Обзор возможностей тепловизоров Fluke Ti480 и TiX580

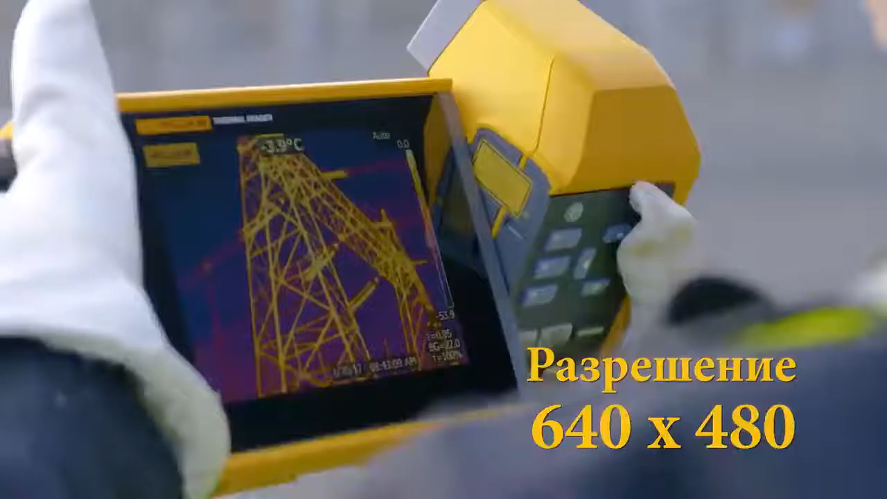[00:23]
On screen: spot -3.9°C
4 раза больше пикселей по сравнению с тепловизором со стандартным разрешением.
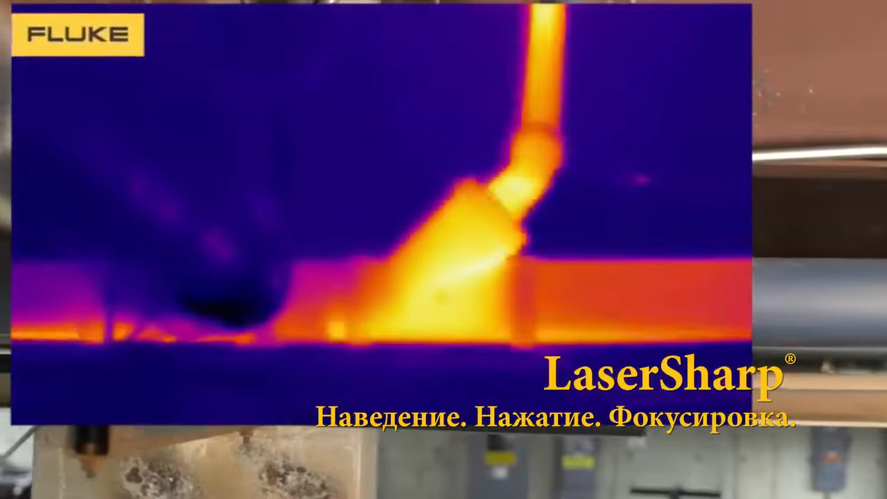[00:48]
Система автоматической фокусировки LaserSharp позволяет получать сфокусированные изображения одной точки с помощью простого нажатия кнопки.
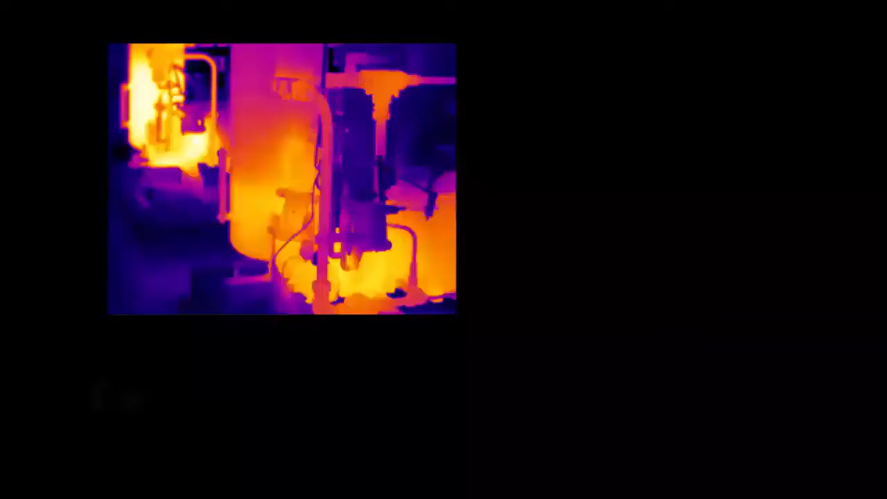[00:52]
Система фокусировки MultiSharp захватывает инфракрасные изображения с различной глубиной резкости,
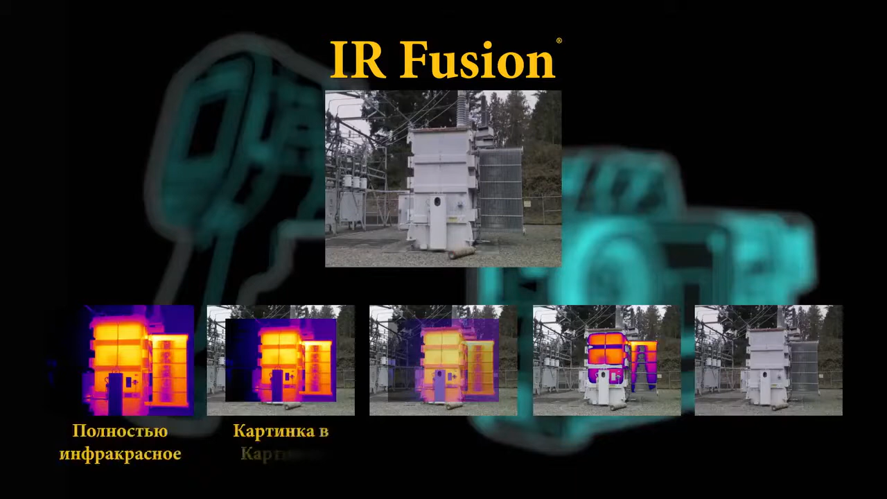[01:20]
режим Auto Blend, режим ER Visible Alarm, отображение в инфракрасном видимом спектре в заданном диапазоне и полностью цифровое изображение.